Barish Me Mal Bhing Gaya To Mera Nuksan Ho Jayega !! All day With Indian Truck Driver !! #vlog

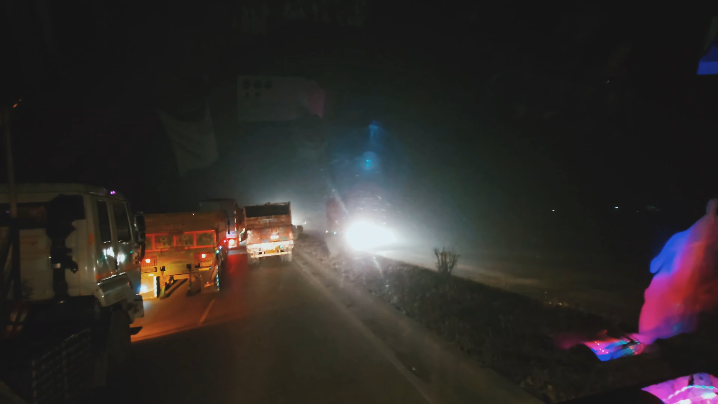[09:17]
ये देखिए आधा घंटा से हम लोग जाम में फंसे हुए हैं। चलिए ठीक है दोस्तों, जैसे जैसे लाइन बढ़ेगा आगे वैसे वैसे बढ़ना है।